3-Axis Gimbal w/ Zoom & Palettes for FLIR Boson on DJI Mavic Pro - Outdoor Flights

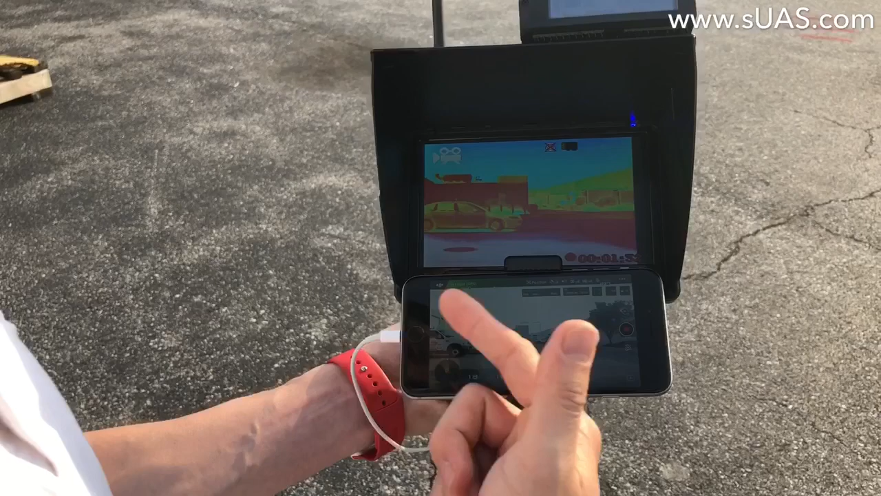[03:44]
knows that but our gimbal system is super super steady as well under the strong wind come on under mavic three axis gimbal
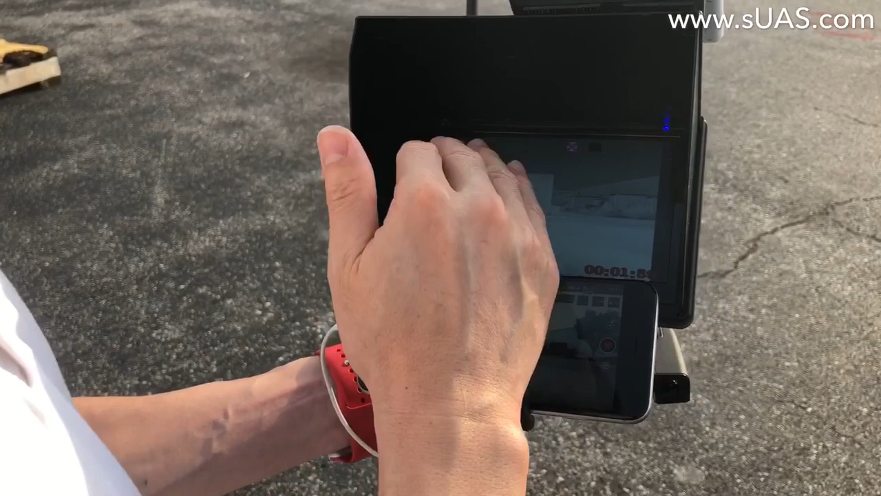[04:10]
but our system doesn't have that it has only the gimbal but you can see it's super smooth as well you know um so here we go
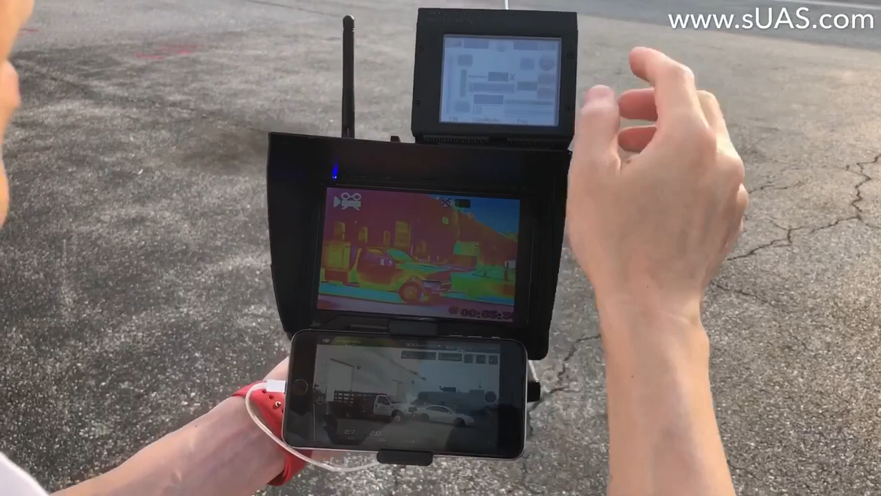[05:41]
tension color palette as you can zoom through or you have this very intuitive screen i'm not sure you can show that in the video uh